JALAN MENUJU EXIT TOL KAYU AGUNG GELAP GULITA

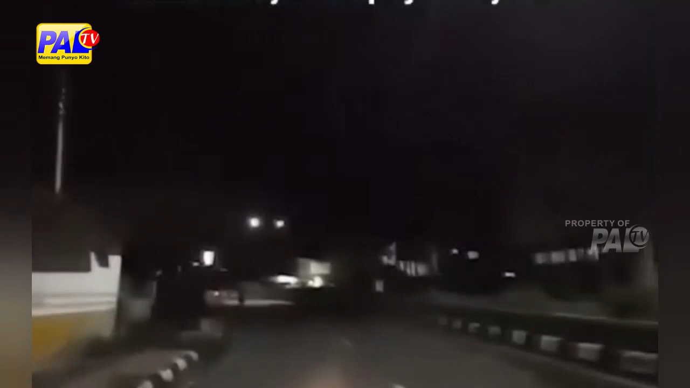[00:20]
Beginilah suasana di jalan Yusuf Singadekane
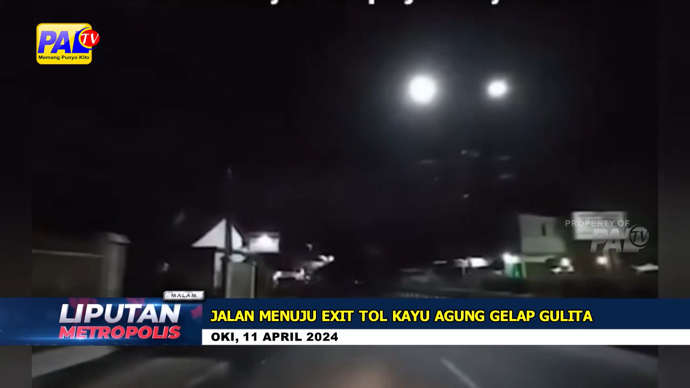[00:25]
hingga menuju exit tol Kayu Agung yang gelap Karena banyaknya lampu penerangan jalan bukan hanya
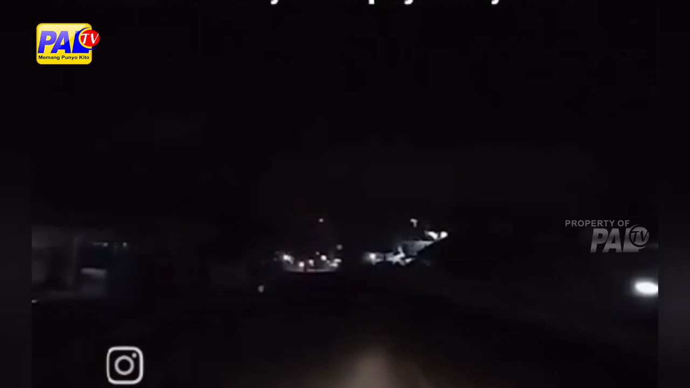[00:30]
rusak potosel bahkan sejumlah kabel dan alatnya dicuri Untuk mengantisipasi agar tidak terjadi pencurian alat LPJU dinas PRKP akan memasang kerangkeng box dengan posisi ditinggikan Serta melakukan patroli di sekitar lokasi yang sering terjadi pencurian Seperti di Celika, Tanjung Rancing,